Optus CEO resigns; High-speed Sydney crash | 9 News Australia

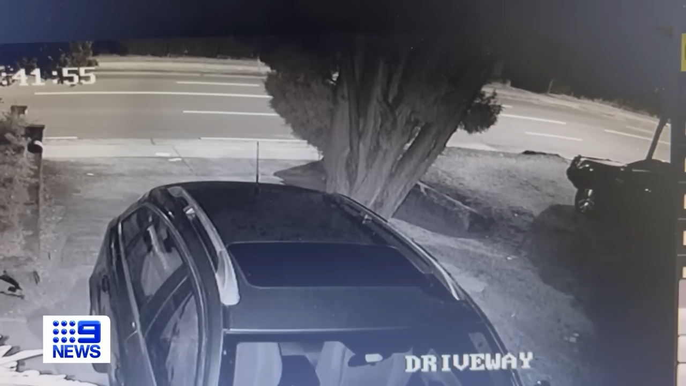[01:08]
CCTV from the street actually shows the car travelling at speed moments before the crash.